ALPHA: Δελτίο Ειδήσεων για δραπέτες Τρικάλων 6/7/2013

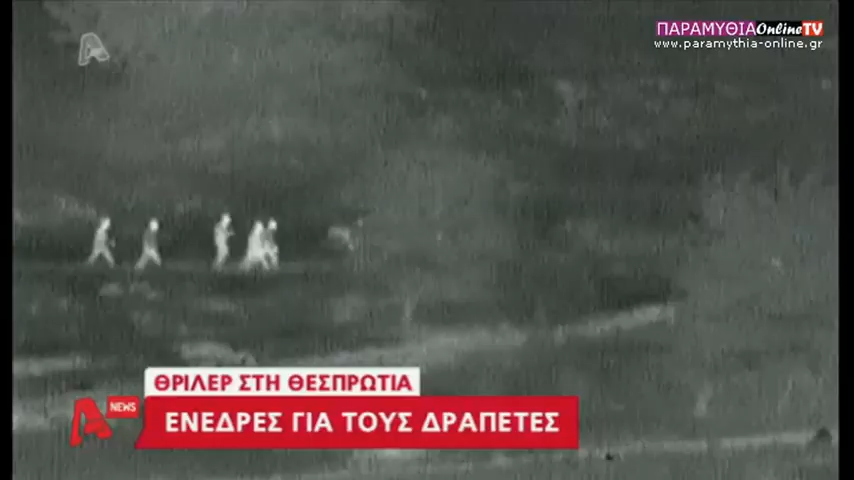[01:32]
Πληροφορίες στέλνουν ομάδα αστυνομικών να τους έχει εντοπίσει με θερμικές κάμερες και να ακολουθεί κατά πόδα στους ραπέτες που κρύβονται σαν κυνηγημένα αγρίμια σε σπηλιές, εγκαταλελειμμένα μαντριά, σε συστάδες δέντρων και περιμένουν να πέσει το σκοτάδι για να κινηθούν.